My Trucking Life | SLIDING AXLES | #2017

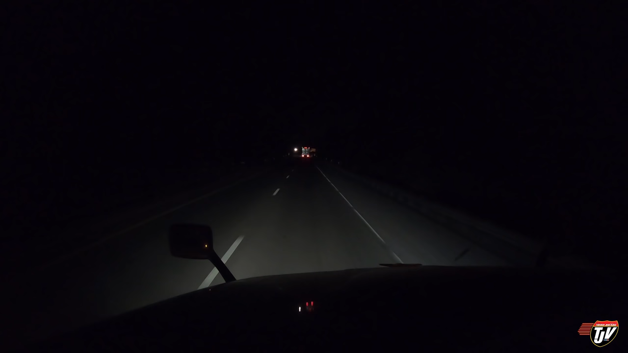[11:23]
Well I'm hoping there's parking at this rest area coming up here. I've stopped at four or five different truck stops already. And there's been nothing. No parking available. And everybody's parked all the way out here onto the road already. So you know that's a good sign. At 100 meters. Keep to the ride on. Connecting road and then. Approaching destination on the left side. In 290 meters. So apparently this rest area is closed. But it's open to parking for truckers.
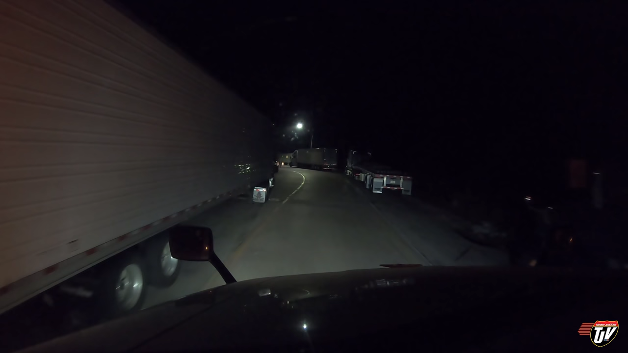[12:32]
Maybe make that into a parking spot right here. Nope. It says no parking on the sign right there. I'm not parking right in front of a no parking sign. I don't feel it getting woken up in the middle of the night. Some people don't care. I care.